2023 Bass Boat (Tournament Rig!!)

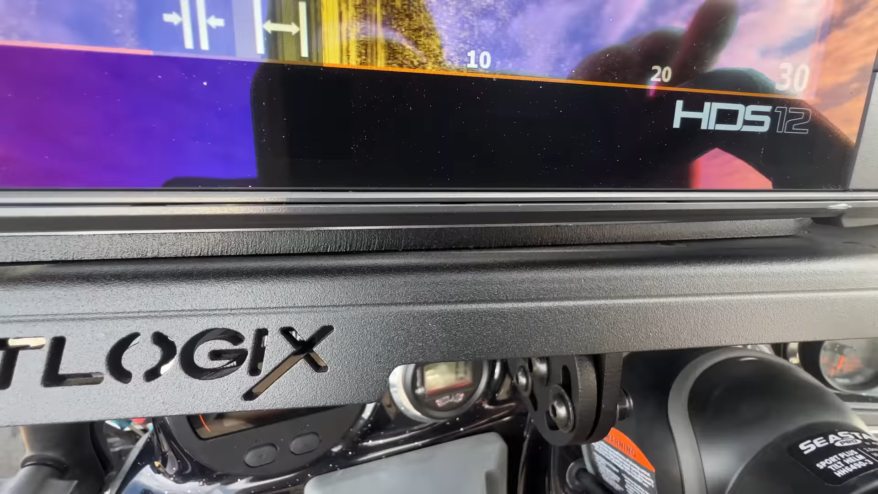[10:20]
is the Boat Logics mount. Man, talk about tough.
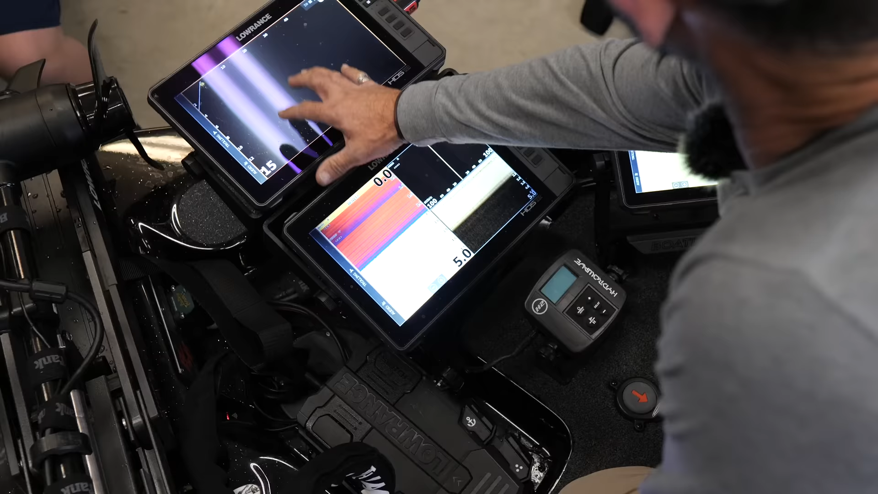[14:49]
And I always want that unit to be my top unit, to be the highest unit. Below that one, I have a second HDS 12. And I usually will split screen this one,